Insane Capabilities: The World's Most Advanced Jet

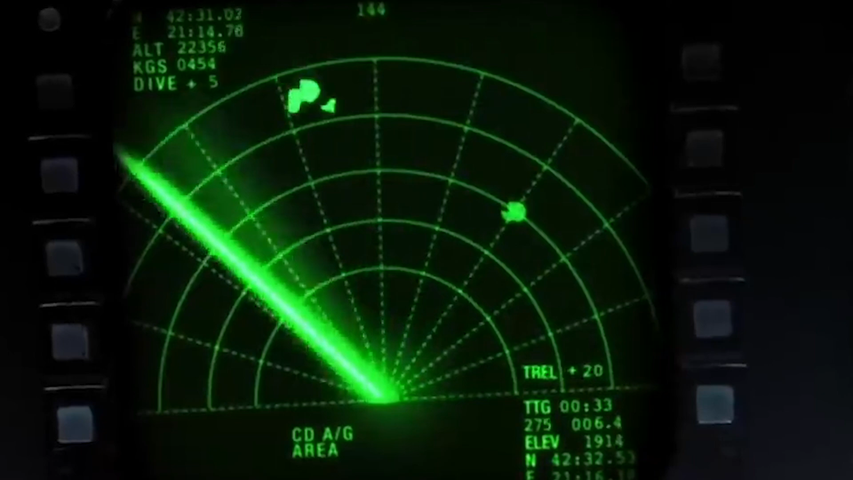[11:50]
The HMDS can also show infrared and night vision from the distributed aperture system,